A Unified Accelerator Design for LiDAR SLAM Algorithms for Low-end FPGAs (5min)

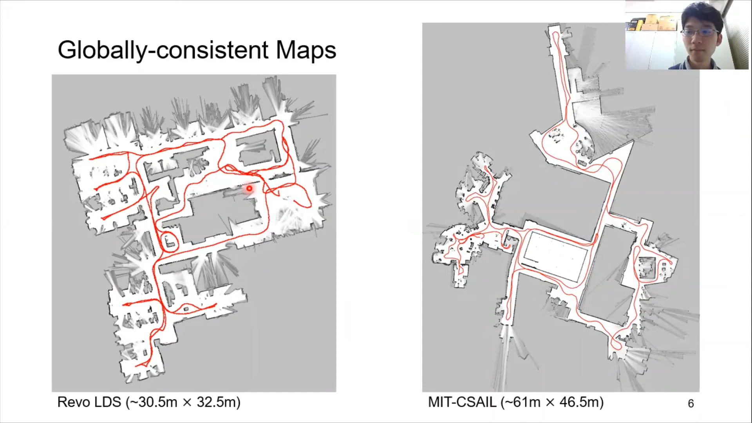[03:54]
We'd like to show a demonstration of our proposed radar STAM system, WOMPING-Z2.
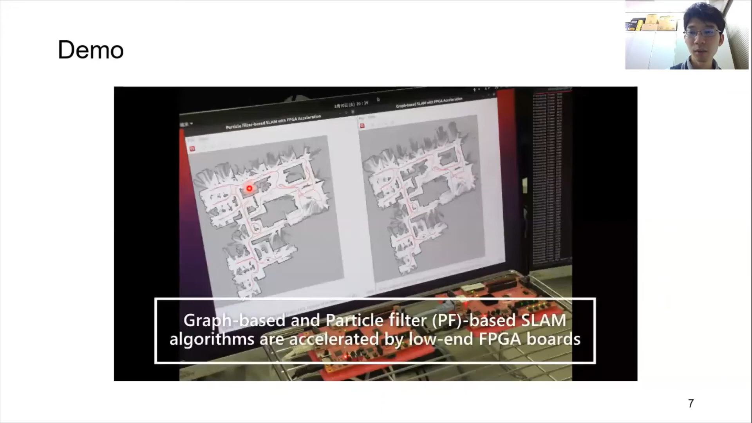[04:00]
In this video, we accelerate two representative types of STAM methods,